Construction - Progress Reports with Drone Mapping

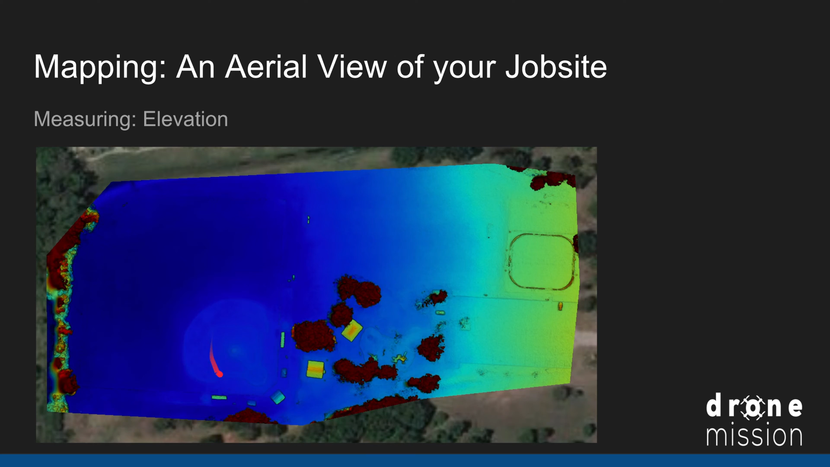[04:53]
and how you can tell that the baseball field has also been evened out pretty well and even how the bases you know home first second third base are all a little bit more elevated this mound here so one of the great things about mapping your job site is you get a video and image documentation